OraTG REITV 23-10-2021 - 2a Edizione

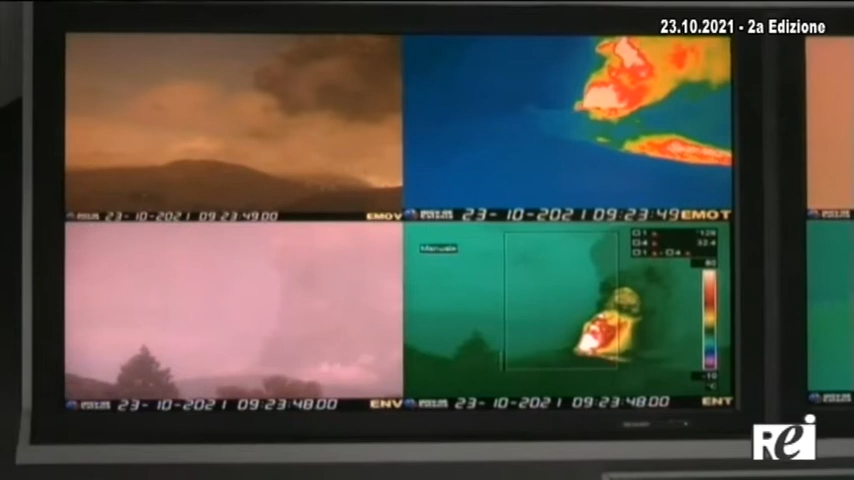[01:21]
L'Istituto Nazionale di Geofisica e Vulcanologia di Catania, più che mai allerta in queste ore, segnala che tre flussi di materiale piroclastico si sono staccati dalla parete orientale della cratere di sud-est,
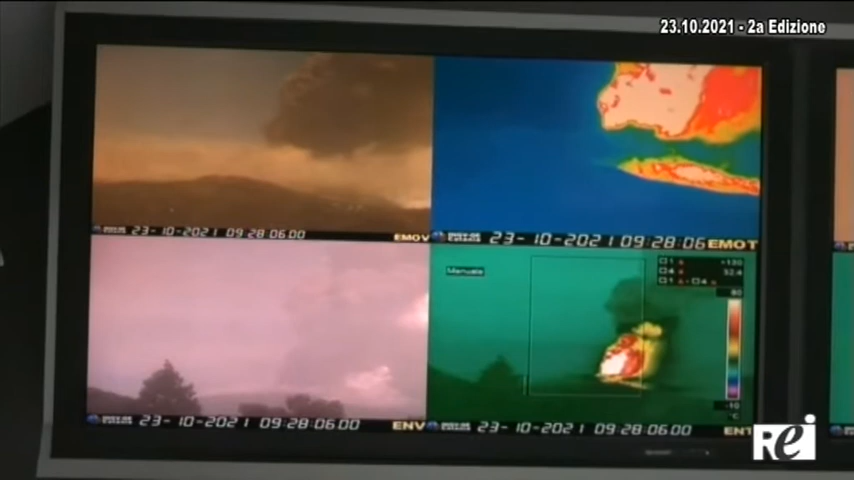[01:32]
percorrendo circa un chilometro e mezzo nella desertica Valle del Bove.
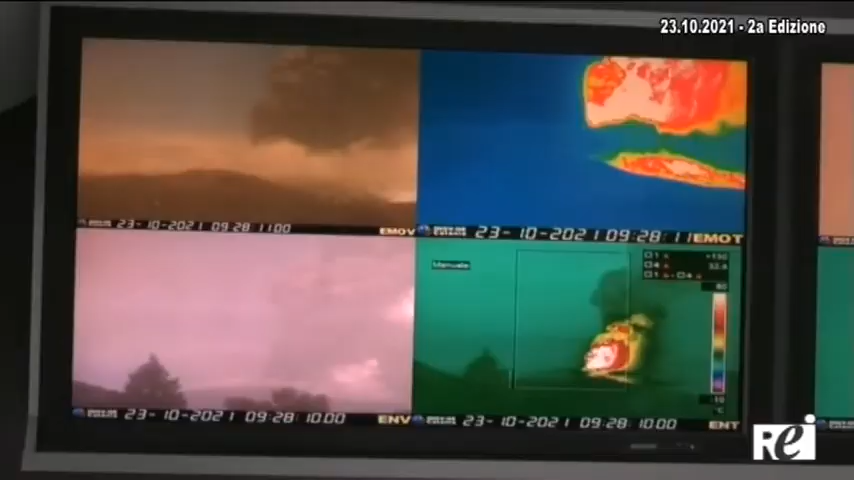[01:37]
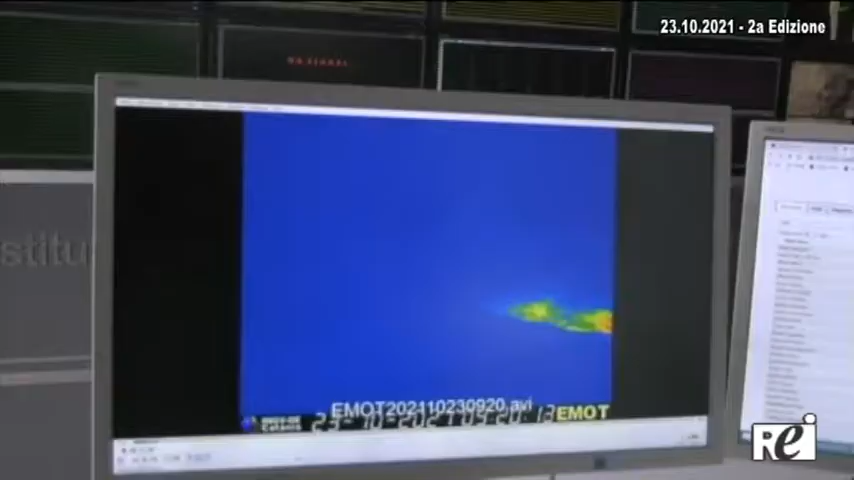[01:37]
Stessa direzione è assunta dalla colata lavica, con i fenomeni in corso che sono stati osservati in
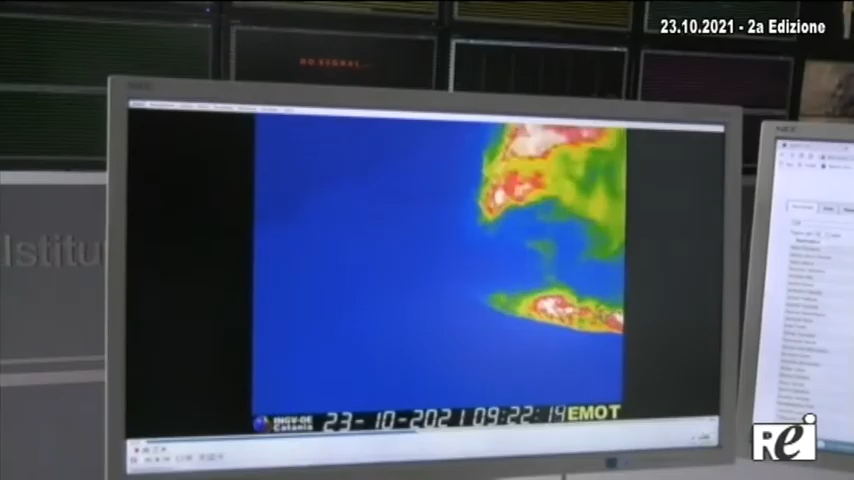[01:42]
discontinuità dalla rete di telecamere predisposte a causa delle avverse condizioni meteo, imperversanti oggi sulla zona.